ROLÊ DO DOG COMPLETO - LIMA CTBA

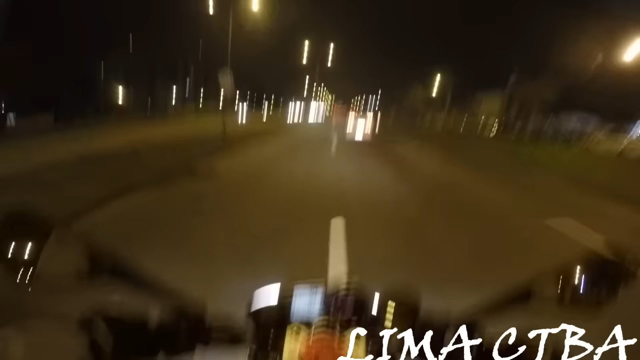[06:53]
Foge, velho. Ou será que pararam? Ah, viado.
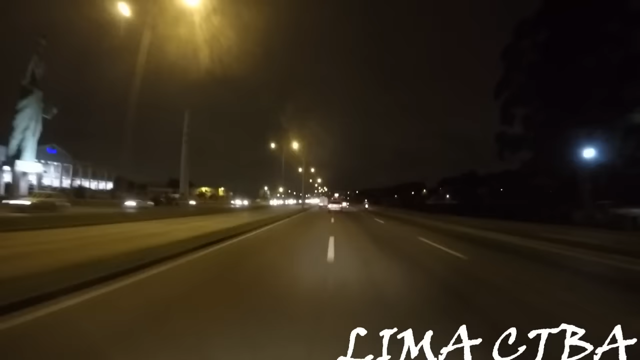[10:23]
Puta! Olha que desgraça, velho! Vê a porra vindo aí! Muda de faixa!